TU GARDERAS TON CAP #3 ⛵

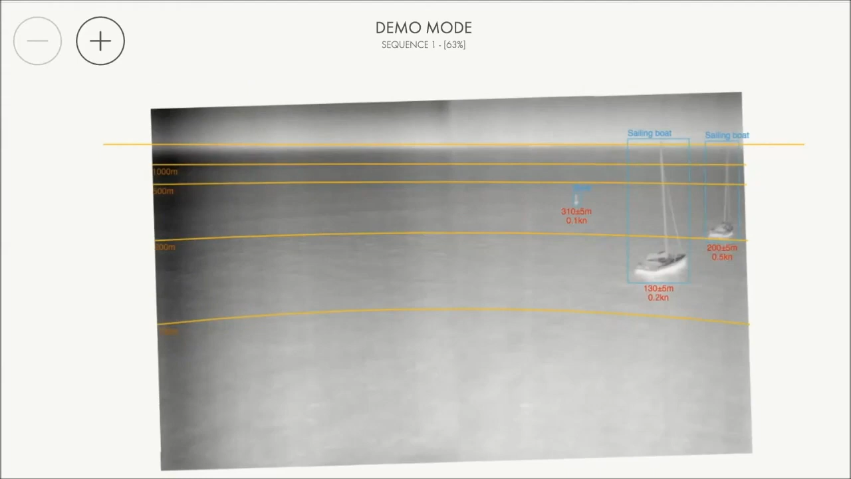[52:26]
donc analysent l'image à la recherche de tous les objets qui s'y trouvent vous suivez toujours alors à quoi ça sert finalement ?